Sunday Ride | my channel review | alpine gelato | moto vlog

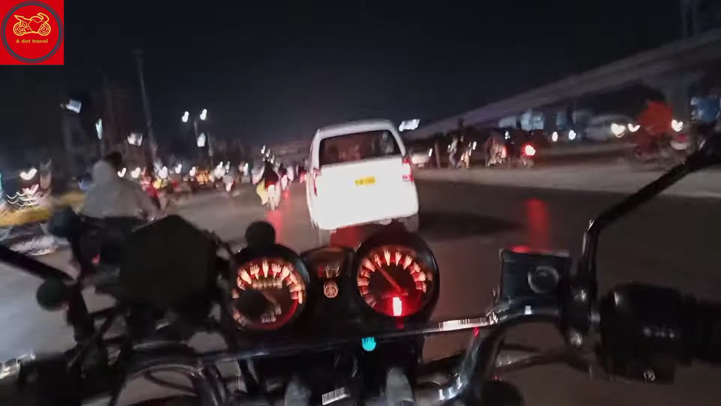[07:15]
यहाँ पर कोई मुझे रेस्टोरेंट नज़र नहीं आ रहा, अच्छा सा कोई पॉइंट अच्छा नज़र नहीं आ रहा, तो आगे चल के देखते हैं वहाँ पर कोई अच्छा पॉइंट होगा तो वहाँ बैठ कर मैं आइसक्रीम खाऊँगा।
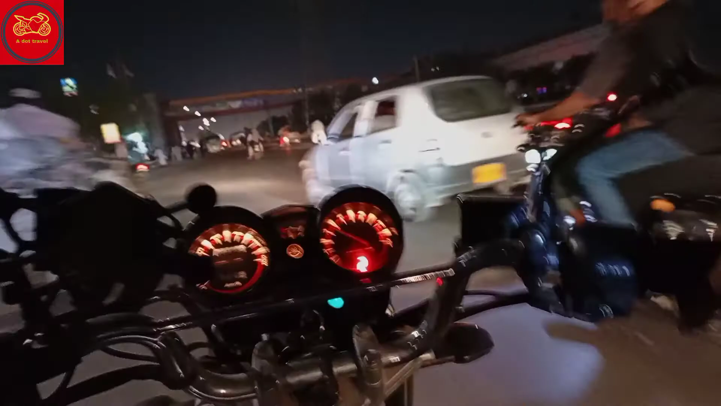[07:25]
यहाँ पर एक अच्छा पॉइंट मैंने देखा है मेरे राइट साइड पे, आप देख सकते हैं अंबानी के ऑटो के नाम से।